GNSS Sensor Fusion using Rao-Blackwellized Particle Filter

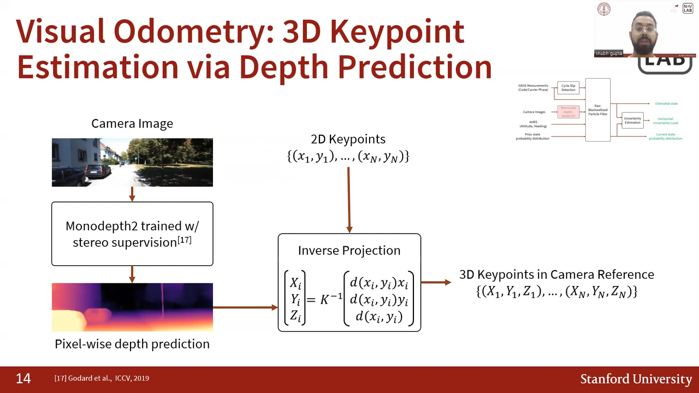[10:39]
we project the 2D key points that we detected on the camera image using the camera projection matrix and inverse projection into 3D key points that are in the camera reference frame.